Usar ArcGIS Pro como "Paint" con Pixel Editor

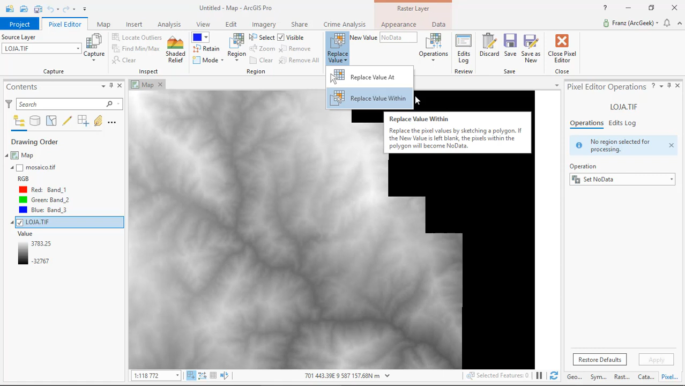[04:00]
Entonces yo le voy a decir que quiero a 3000. A 3000. Que me le ponga de valor a todos los pixeles. Que selecciono dentro de un polígono.
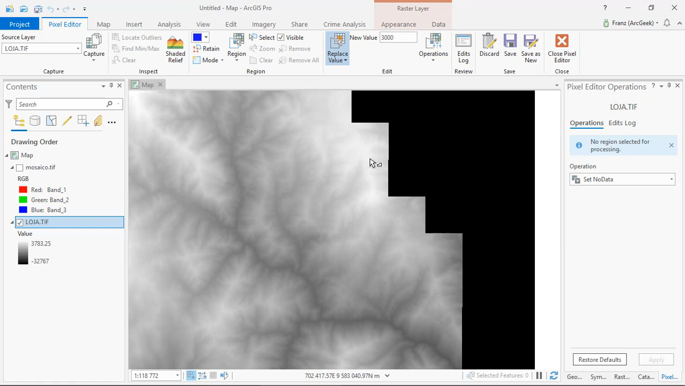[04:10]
Lo dibujo. Y me asigna el valor de 3000. Y en Operation para Rasters. En este caso por ejemplo un modelo de elevación digital.